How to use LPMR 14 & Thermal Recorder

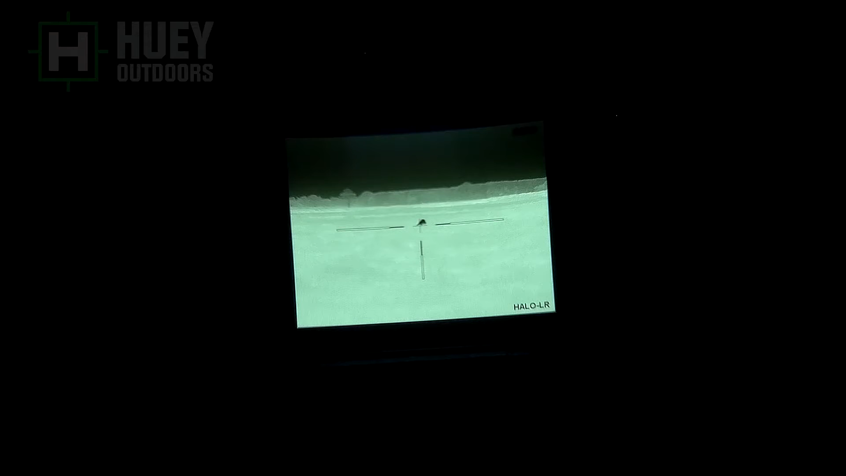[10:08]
This is a raw clip off of a Envision Halo 50 millimeter.
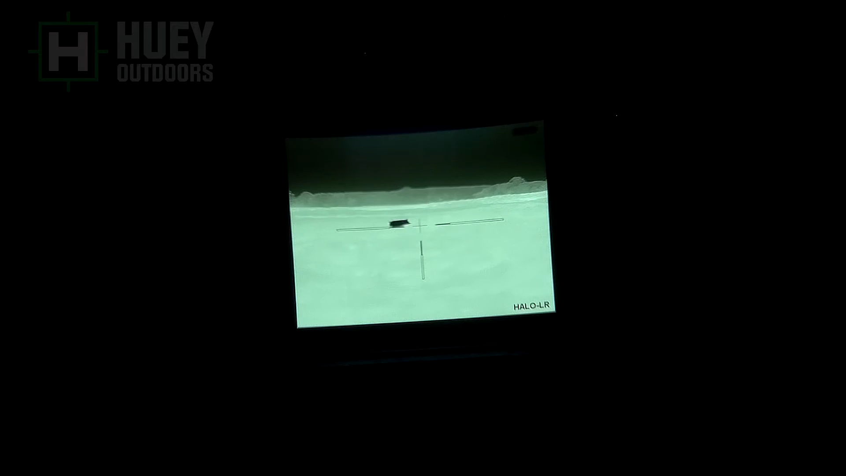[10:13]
As you can see, there's a lot of black area around it, so we're going to have to crop it and it's off center or it's not off center, but it's tilted a little bit to the left.
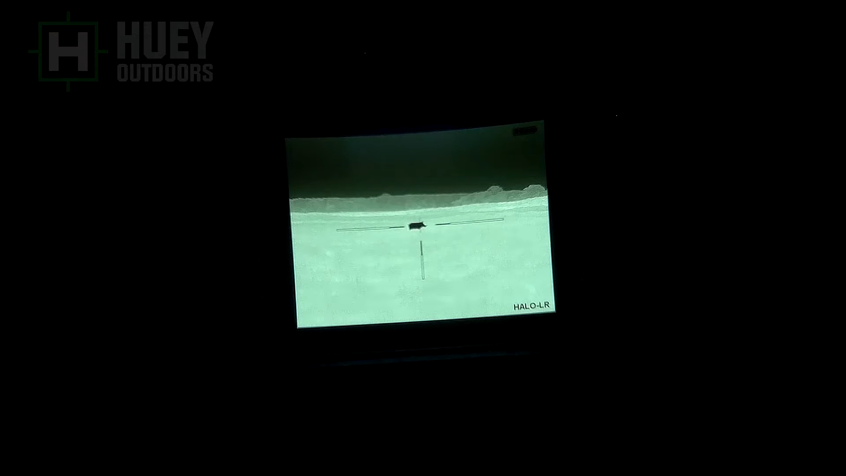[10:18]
Now I like to keep my camera at the top.
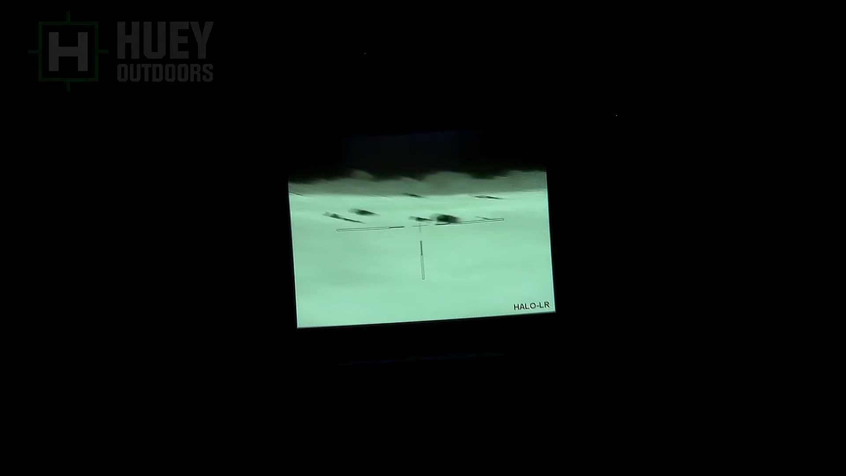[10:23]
It doesn't block very much of your vision at all, but there's not much usable, anything going on in the sky most of the time. So the little bit that it does block doesn't affect anything.